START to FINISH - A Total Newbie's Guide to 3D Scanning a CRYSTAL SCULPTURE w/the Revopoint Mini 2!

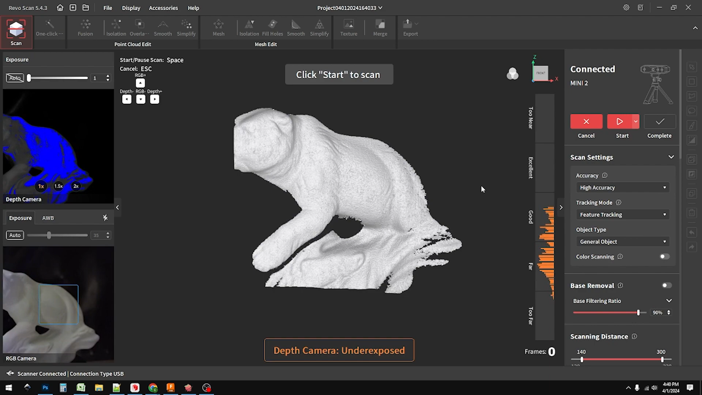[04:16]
I'm just going to hit new project and it immediately starts looking at the bear. And as you can see, it's spinning around.
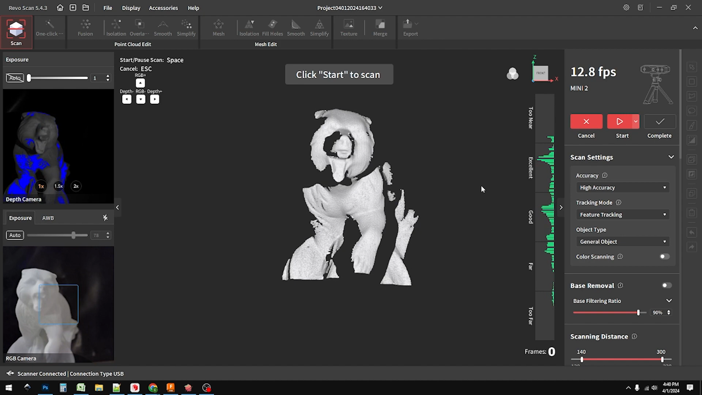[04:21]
On the right side, I'm moving the scanner around because I want everything to be between the
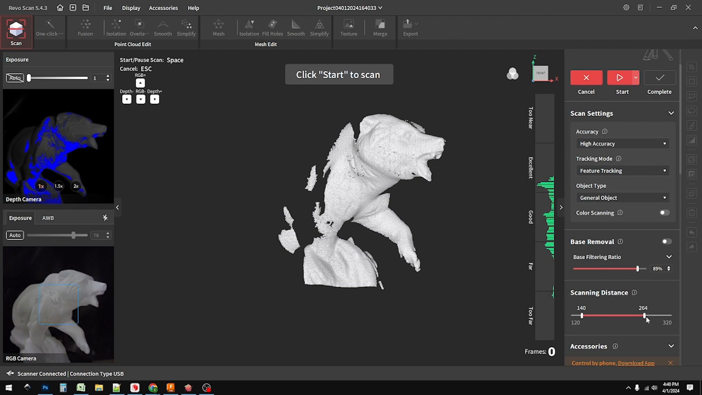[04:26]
excellent and the higher end of the fair on that on that graph there.
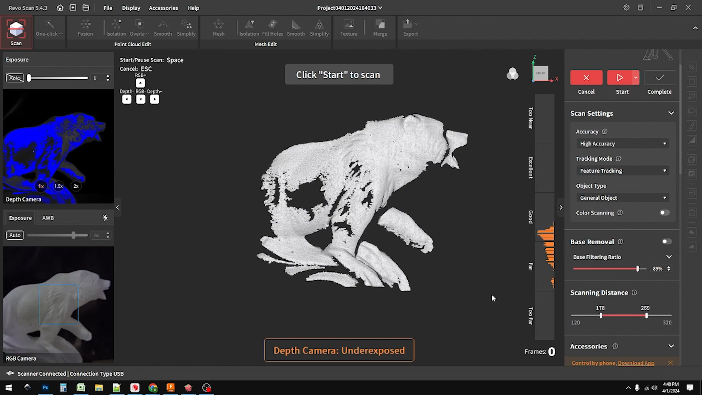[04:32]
So you can adjust the scanning distance to see how far it looks.
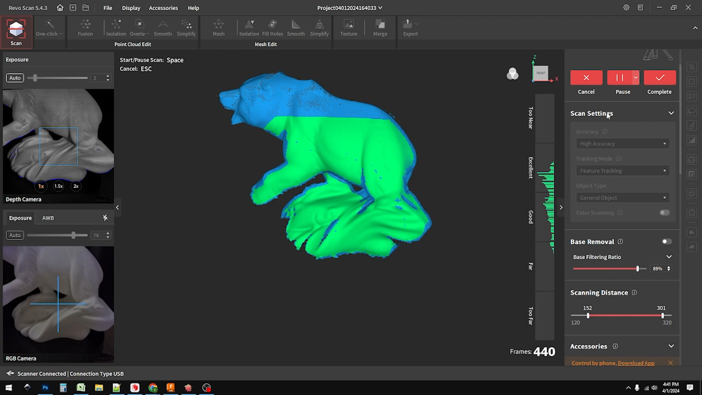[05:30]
Right now I'm aiming my camera down a little bit so I can get that base. And you'll notice the blue parts are still there. So as it turns, it expects to see the bear in that position because that's data that it's already gathered.
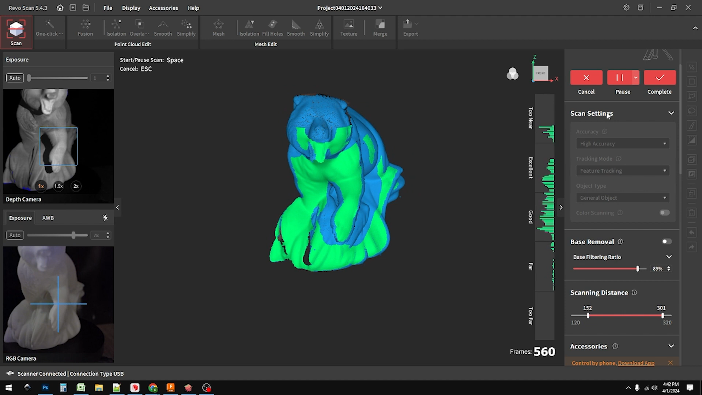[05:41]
And basically what it's doing is it's taking
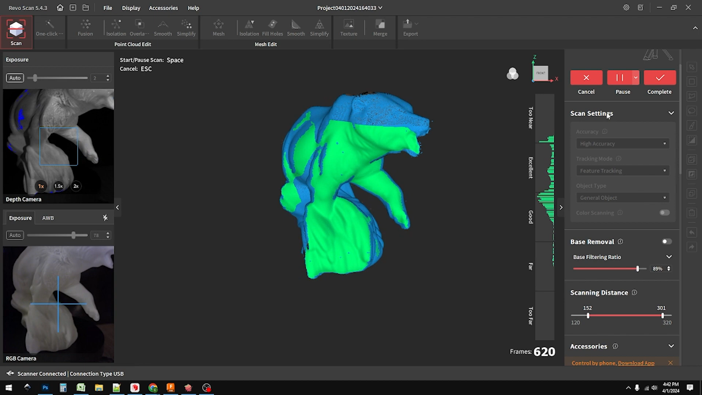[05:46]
30 frames or maybe 15 frames or so per second photographs
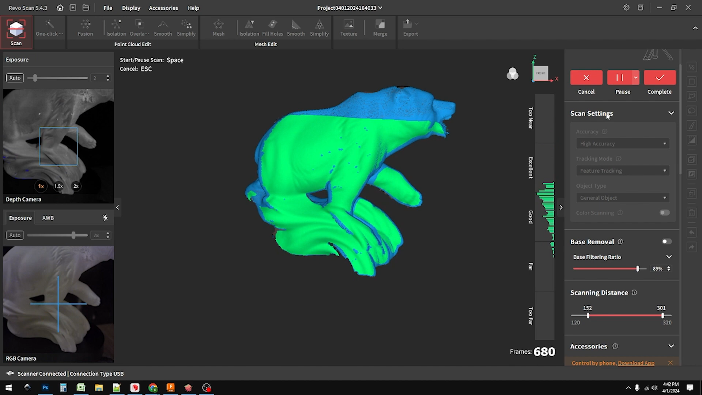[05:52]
using a blue LED or in some cases a UV LED based
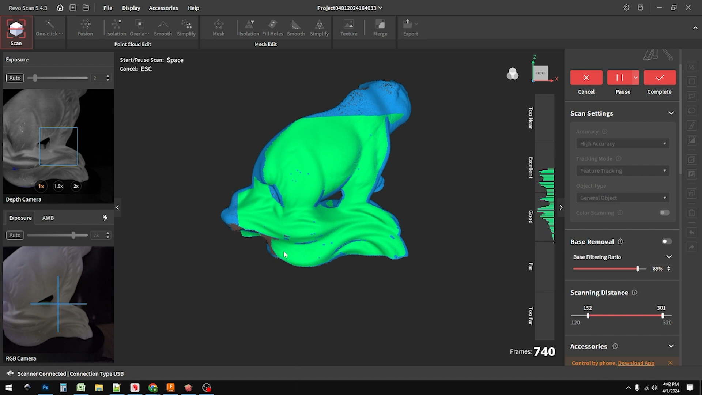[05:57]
on the model you get that it's then able to interpret and get a point cloud out of it.
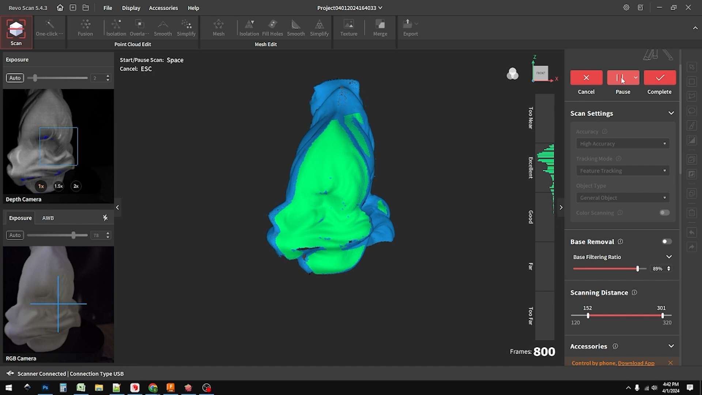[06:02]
So here I'm going to go ahead and just pause it. And if you'll notice in the little camera view, you'll see me reach in with my hand and I'm just going to pick up the bear and I'm going to lay him on his side. And then I'm going to unpause it.
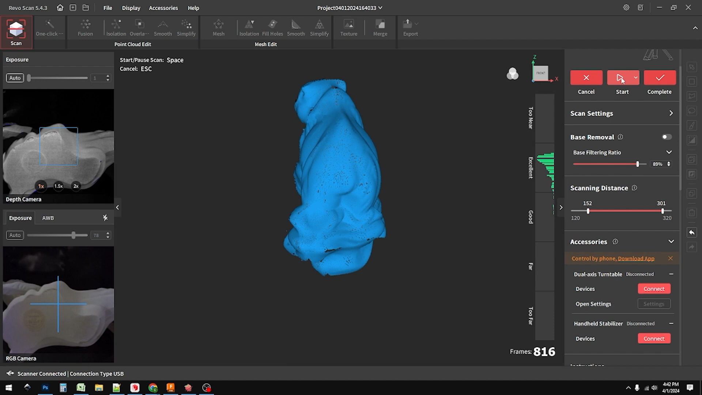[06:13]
And after a second or two of looking at it, it's going to figure out that I laid it on its side.
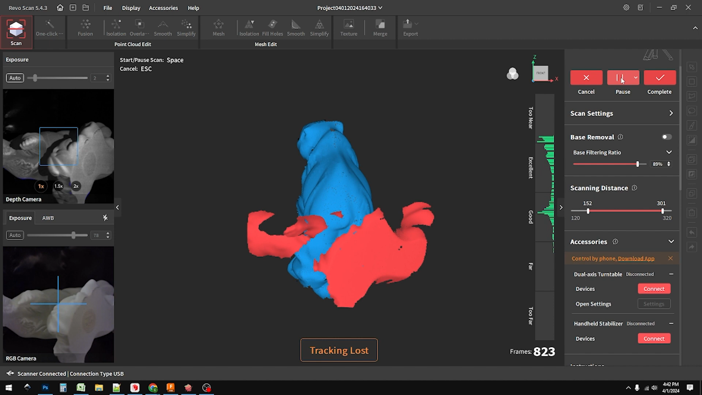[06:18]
See how it says tracking lost? Boom, there you go.
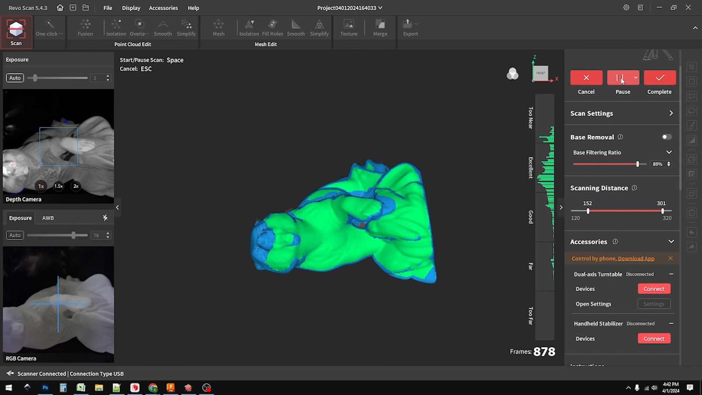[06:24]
It figured out that I moved the bear and laid it on its side. So now it's going to just continue scanning like nothing ever happened. And now it's going to be able to see some slightly different angles as it's rotating here. It's seeing different parts of the bear that it couldn't see before, including the base.
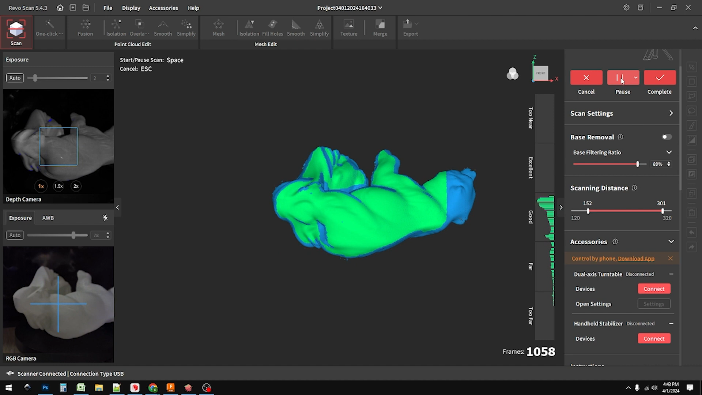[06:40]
Now you may notice every now and then you might see a little bit of trash or something floating around on the screen. And in fact, it's going to get real bad here in a minute when I actually physically pick up the camera and adjusted it. And that, you know, it's the software is really smart.
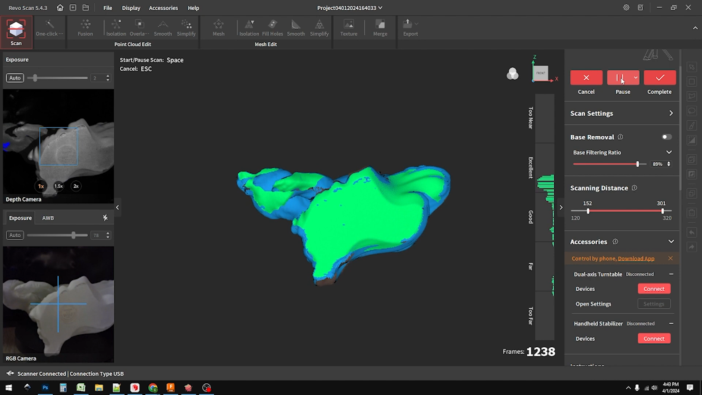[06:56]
I mean, really smart. It's able to detect bad data like that.
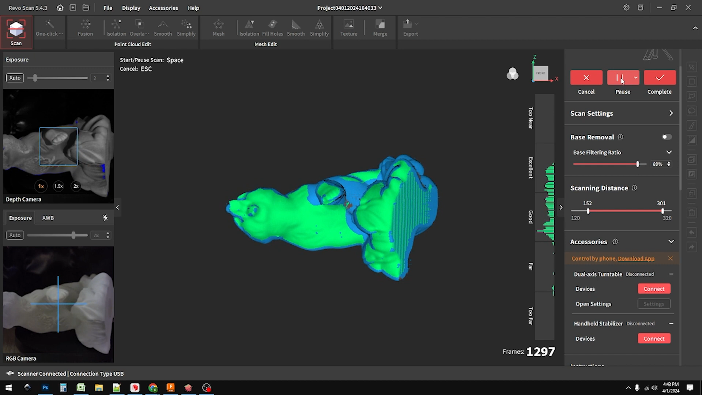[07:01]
And it will actually fix it. So I think here in a second, right somewhere around here,
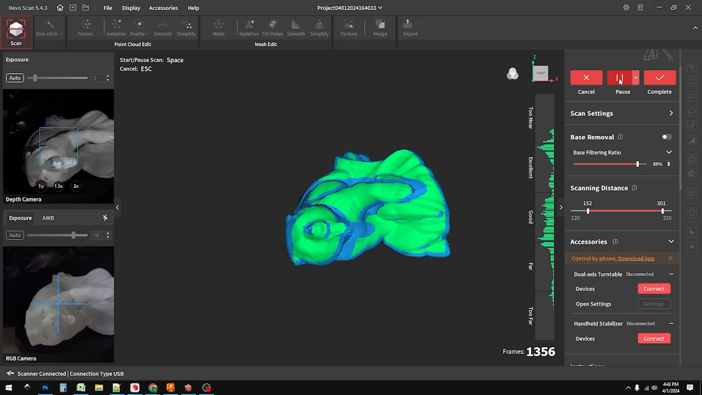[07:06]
I'm going to go ahead and pause it and then pick up the bear and lay him on his other side, just to make sure we get all the nooks and crannies.
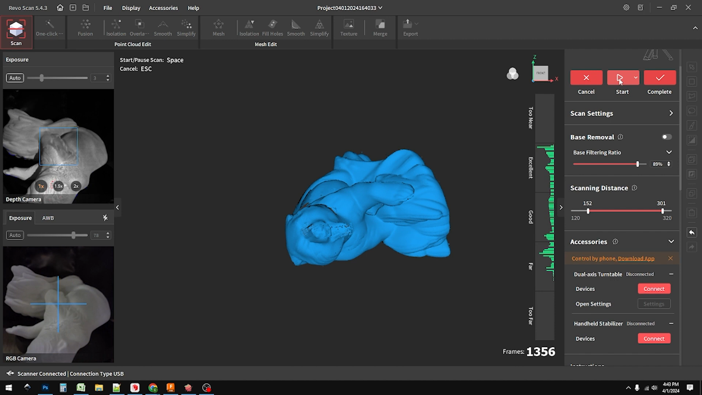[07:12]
And then boom, just like that, they picked it back up again.